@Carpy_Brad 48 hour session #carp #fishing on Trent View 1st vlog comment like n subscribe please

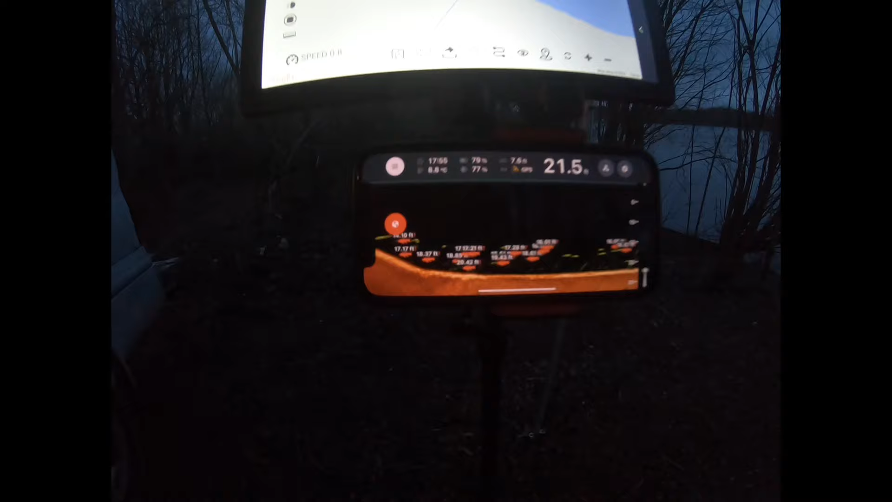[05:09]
a lot of fish are there just don't seem to be interested nice nice nice nice
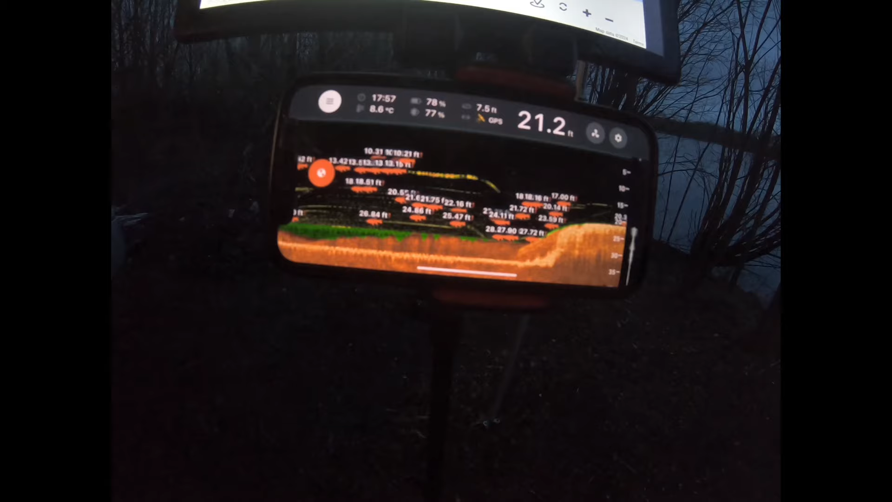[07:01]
On screen: depth 21.2 ft
oh there's a mud what is that
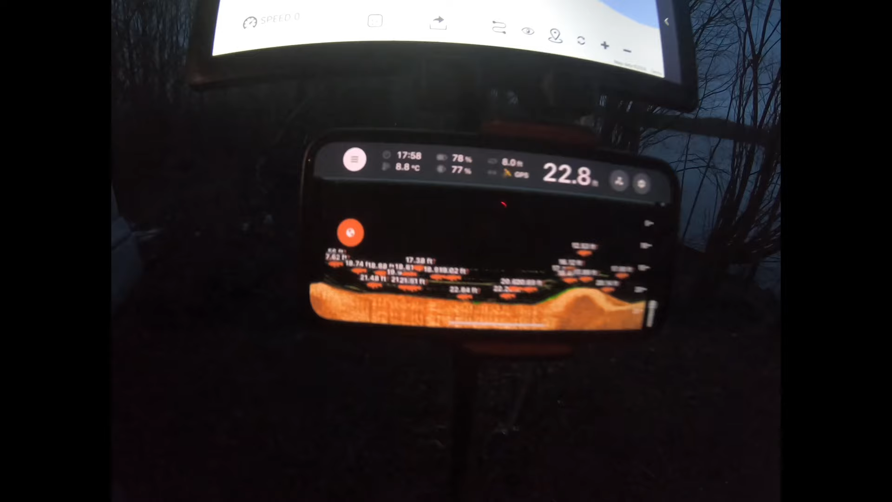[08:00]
On screen: depth 22.8 ft
let's see what this is 24
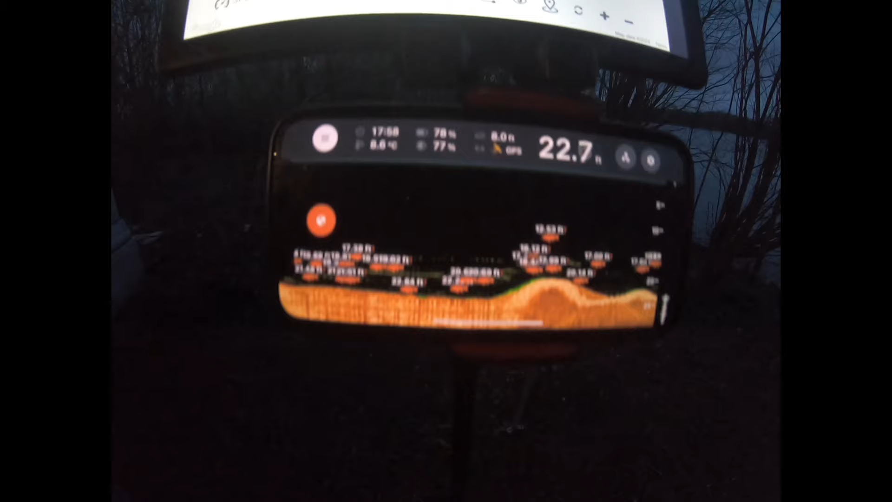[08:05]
On screen: depth 22.7 ft
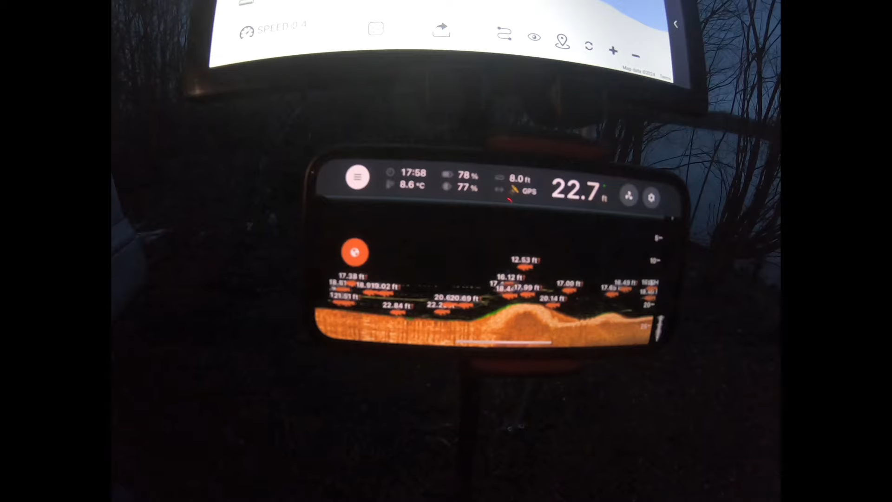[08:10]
On screen: depth 22.7 ft, water 8.6°C
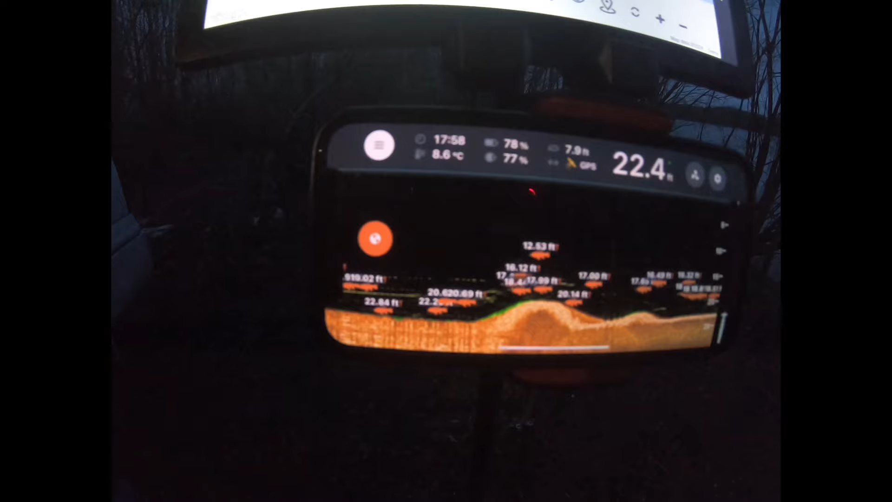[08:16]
On screen: depth 22.4 ft, water 8.6°C
looks to me about right looks to
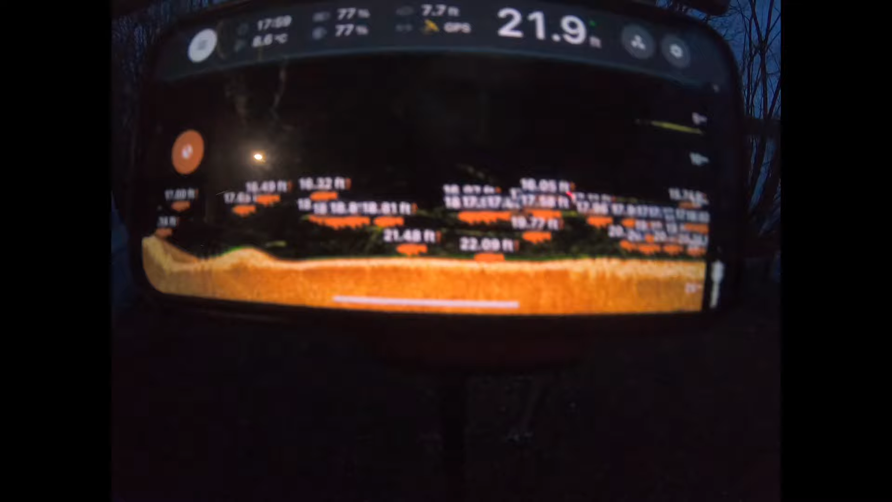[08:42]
you know what we'll have that spot because we're all on the bottom